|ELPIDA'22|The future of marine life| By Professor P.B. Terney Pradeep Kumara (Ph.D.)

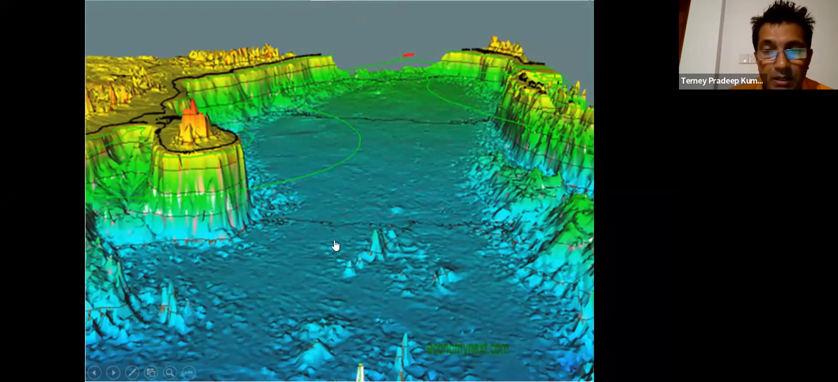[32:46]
පතුල එතන මෙතන ගැඹුර මීට 3500ක් සැකේද ඇත්ත මුහුදු පතුල එන්නේ
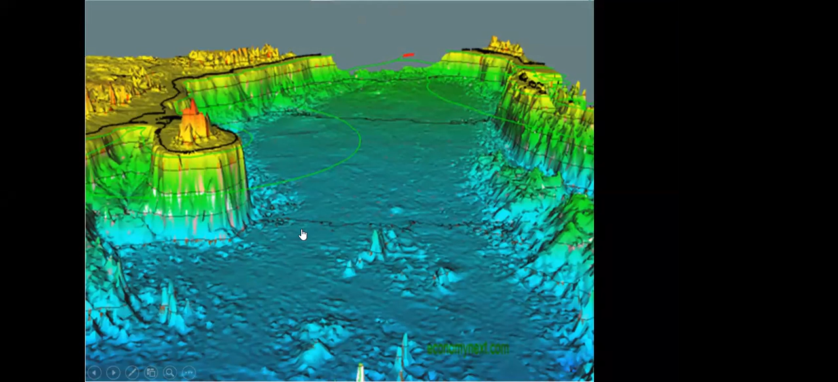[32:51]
right and here this is our bay of bengal ekala right
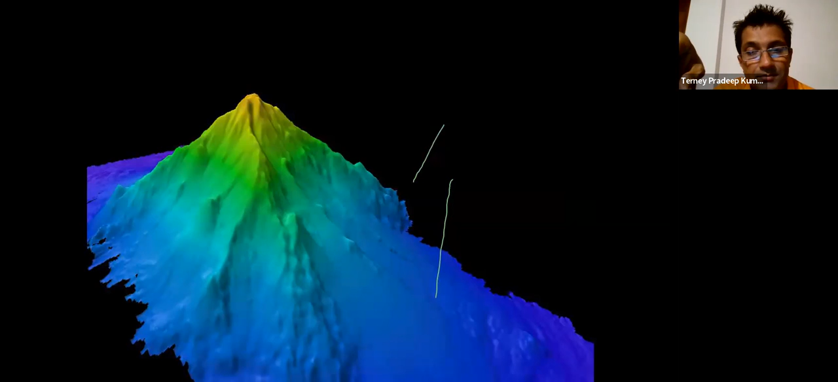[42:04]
right ether මෙතන මුහුදු පතුල තියෙන අනිකුත් තරම්ගෙන cold seeps සීතල ජලින් වෙච්ච පිළිතුරු ලොකු විල් වගේ තියෙන.